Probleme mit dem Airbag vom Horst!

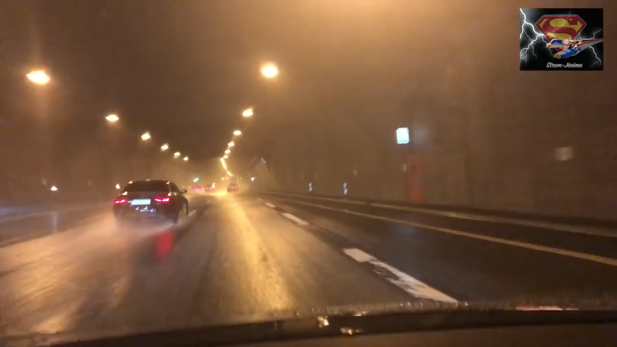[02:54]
So, wir kommen jetzt bei diesem regnerischen Wetter bei Tesla an.